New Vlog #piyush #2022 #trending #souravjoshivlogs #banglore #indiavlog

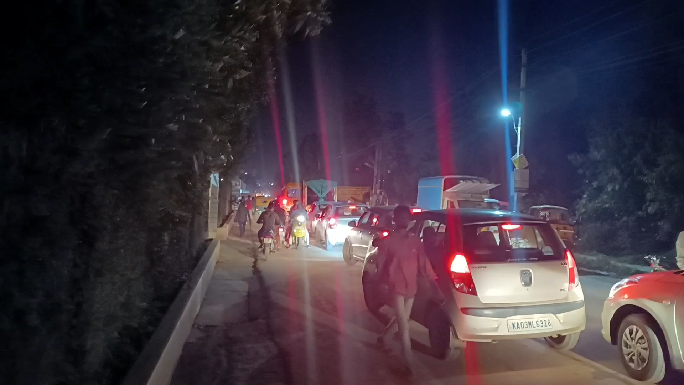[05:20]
जहाँ तक मेरी नज़र जा रही है वहाँ तक ट्रैफिक निकल गया।